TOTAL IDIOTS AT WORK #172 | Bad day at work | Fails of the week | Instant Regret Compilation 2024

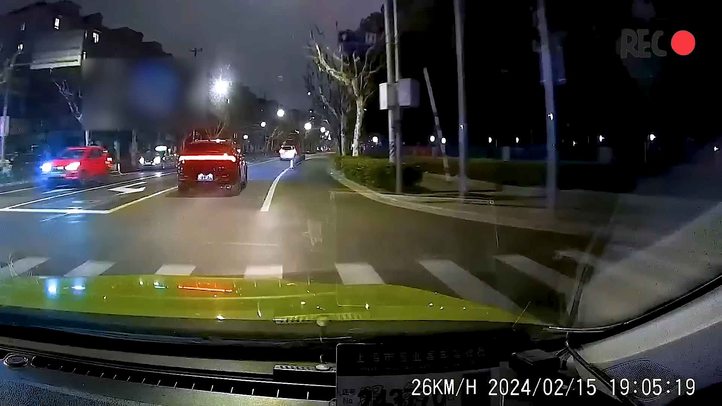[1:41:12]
A secret midnight obstacle course was set up by road workers.